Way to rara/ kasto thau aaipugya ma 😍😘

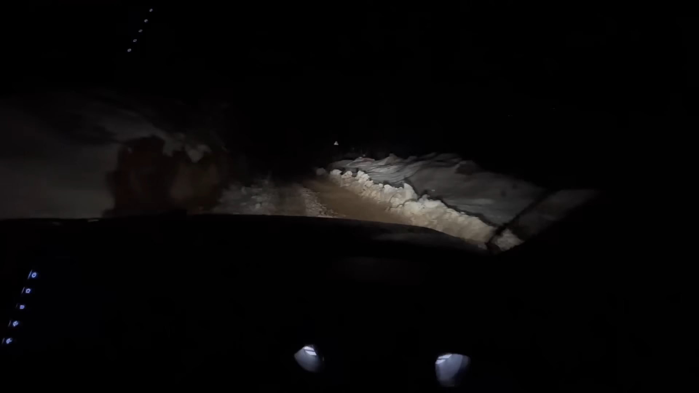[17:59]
सब हिउँ हिउँ छ बिचमा रोड छ यसमा त हल्का नर्मल्ली छ आम्मा यस्तो डेन्जरबाट फर्स्ट टाइम आएको यहाँ गाडी लिएर त्यो
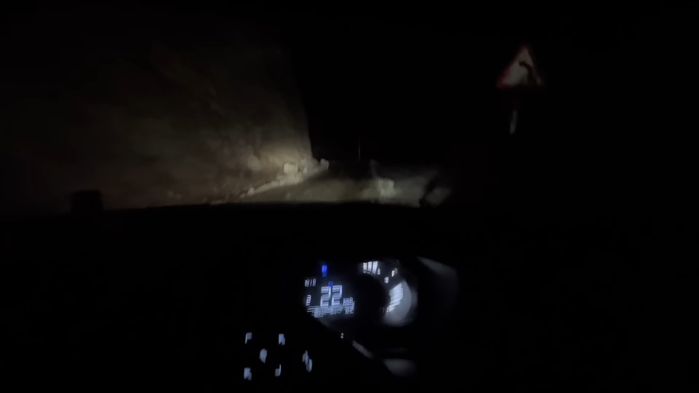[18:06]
पनि सो अहिले चाहिँ हामी रारा अब 28 किलोमिटर छ यहाँबाट भनेपछि अझै 2 घन्टा समथिङ लाग्छ किनकि स्पिड धेरै चलाउनु मिल्दैन किनकि गाडी जहीँ तहीँ फसिरहेछ मटै